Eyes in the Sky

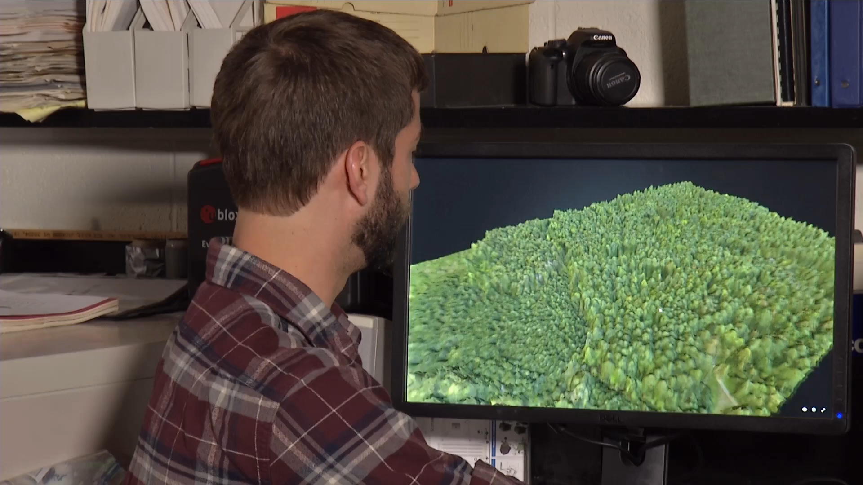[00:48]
Once the drones capture the images, scientists use them to build 3D models for further study.
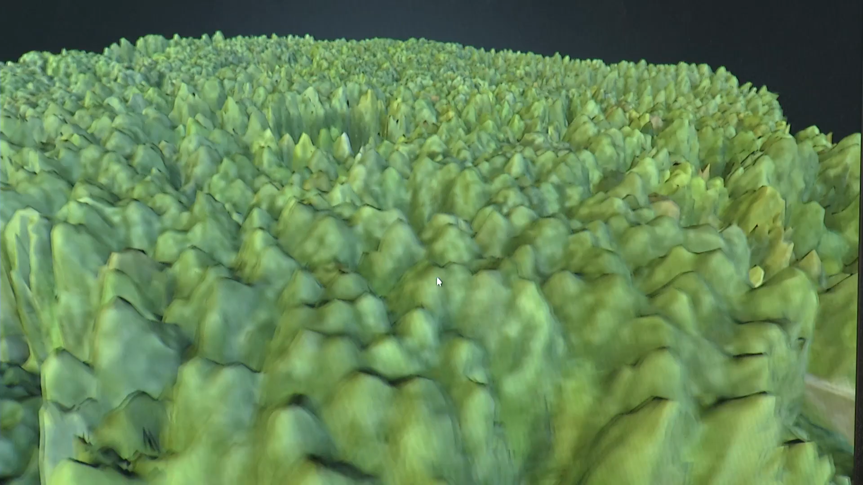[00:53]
This is a model of a tree plot at a forest in North Carolina.
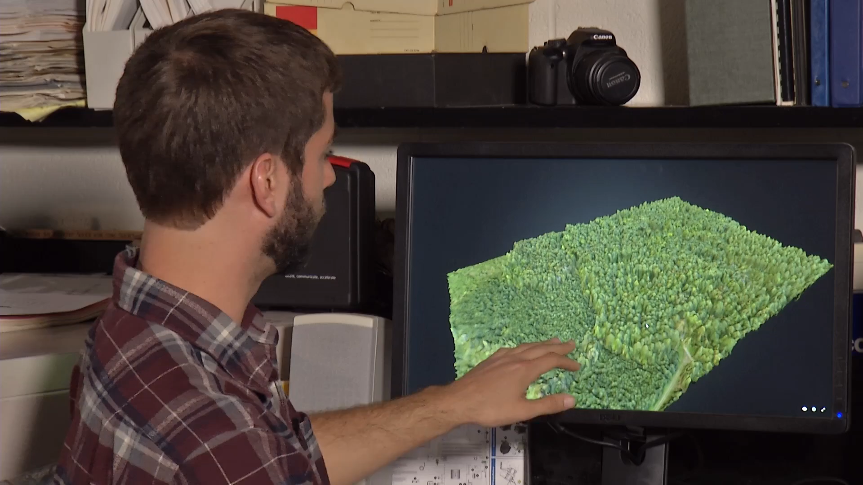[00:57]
In it, you can actually see individual tree canopies.